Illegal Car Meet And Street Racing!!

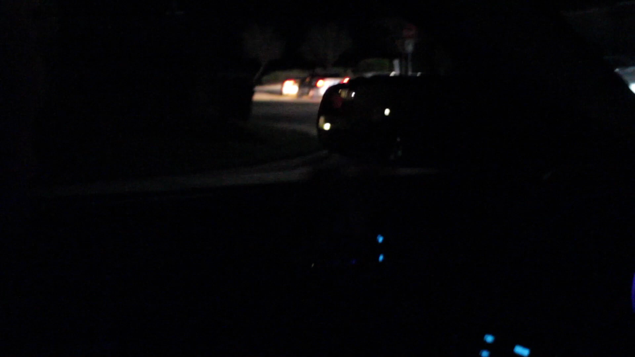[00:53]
Squad. We got the squad rolling. Squad. Squad. Squad. Oh my God, it's crazy.
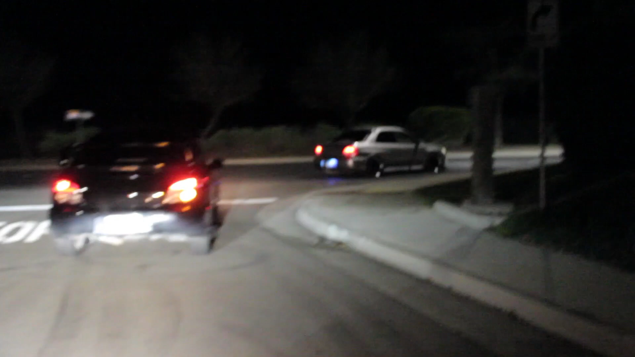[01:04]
Oh, we're gonna have to help him with his exhaust. Sound a little ricey.
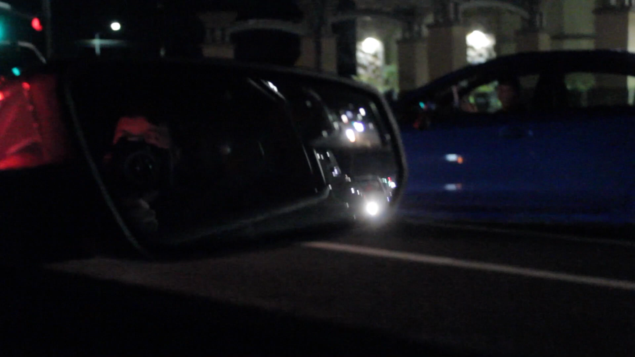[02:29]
We're going to the meet!
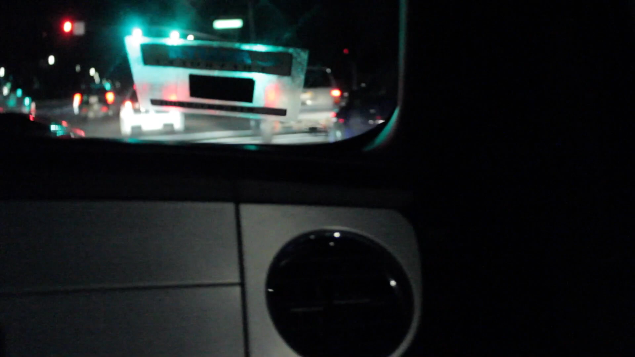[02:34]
Oh. He's nice. I can't believe we went 1 mile and you've used 4 miles of gas. Who's this guy? Who's this guy? Gas me!
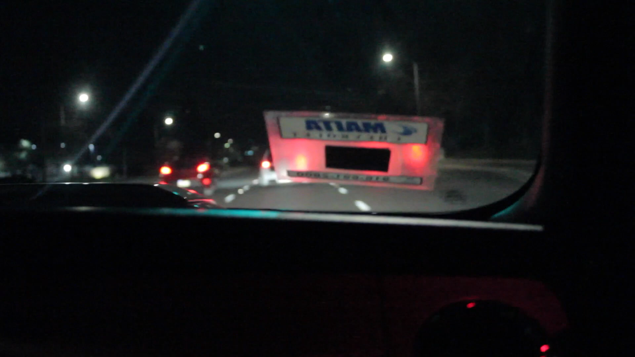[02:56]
I smell burnt clutch. It's not work. Oh, what's up, man? You already know, man. We out here, man. We got the squad.